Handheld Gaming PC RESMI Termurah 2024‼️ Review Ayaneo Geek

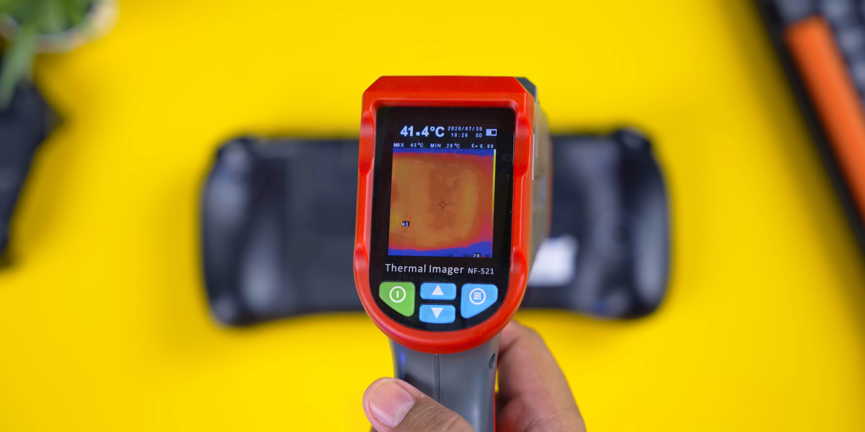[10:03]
On screen: spot 41.4°C, max 43°C
celsius Sedangkan kalau bagian depan Ini terpanasnya Di bagian layar yang sebelah kanan ya Sampai 45 derajat celsius Untungnya di bagian gamepad nya Aman ya Cuma di bawah 40 derajat
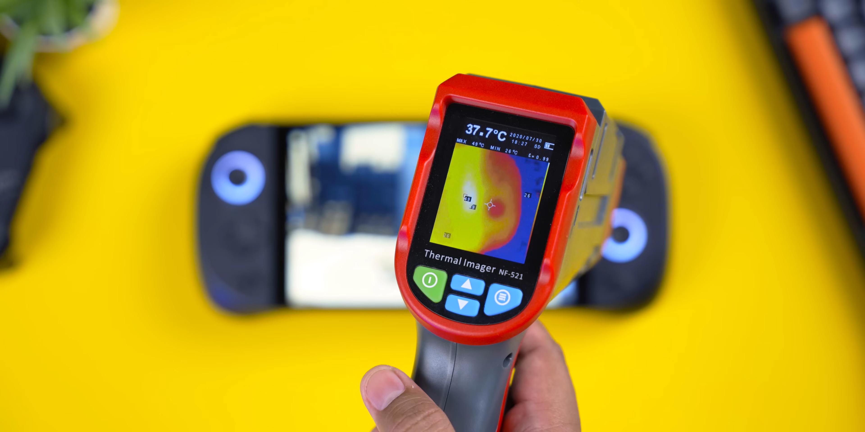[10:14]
On screen: spot 37.7°C
celsius Nah untuk daya tahan baterai nya Ini masih seperti Handheld gaming lain ya Jadi untuk main Di kemampuan terbaiknya